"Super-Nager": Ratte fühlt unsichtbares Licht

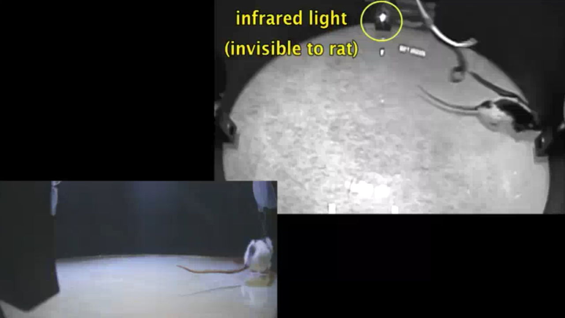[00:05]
Forscher der amerikanischen Duke University haben ihr Gehirn mit einem Infrarotsender verbunden.